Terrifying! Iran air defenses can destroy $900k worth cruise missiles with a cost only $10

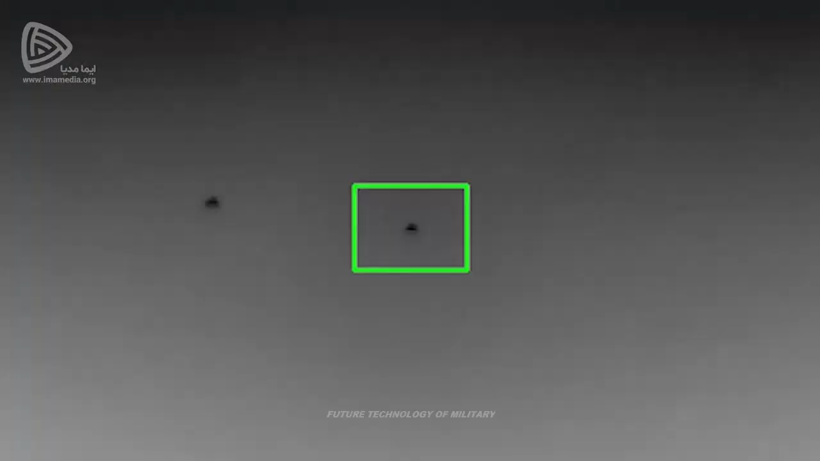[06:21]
unit firing what looked like a single Sayyid 2 from a third of Corded anti-aircraft system at night,
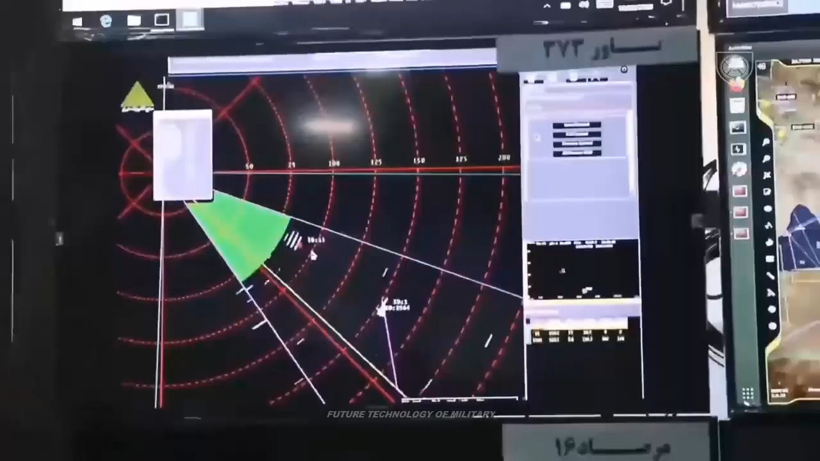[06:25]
followed shortly afterward by falling wreckage.